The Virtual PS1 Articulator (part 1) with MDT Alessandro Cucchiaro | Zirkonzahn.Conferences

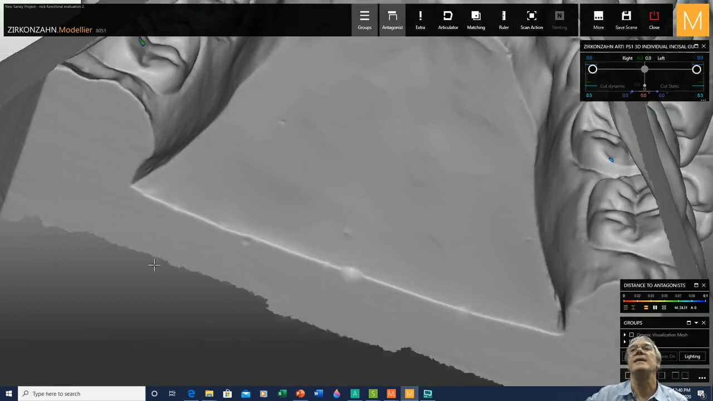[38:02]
so another red flag to keep in consideration and to and to evaluate we have also noticed that there are some very very odd abrasions